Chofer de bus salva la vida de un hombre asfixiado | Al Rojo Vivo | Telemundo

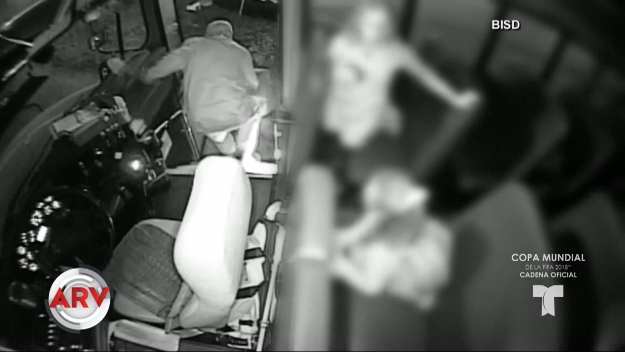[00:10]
Al ver que se estaba asfixiando, el conductor se bajó y le aplicó la maniobra de Heimlich. Otro hombre que estaba cerca también se detuvo para ayudarlo y sabemos que el chofer recibirá un reconocimiento por su rápida acción. Mary, regreso contigo al estudio. Un niño, niña, adolescente puede ocurrir un hecho lamentable de asfixia o salir herido.